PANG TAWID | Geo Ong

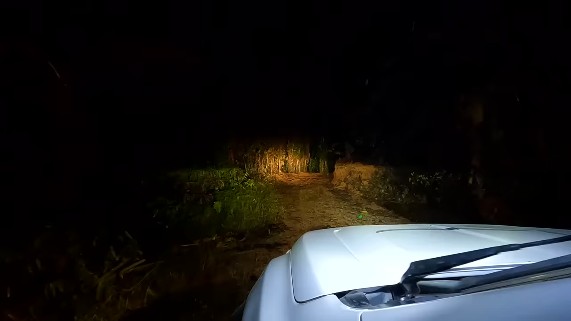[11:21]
Nalaglag yung puno, oh. Galing sa bundok, dito tayo dadaan sa gilid, bangin niya sa gilid eh.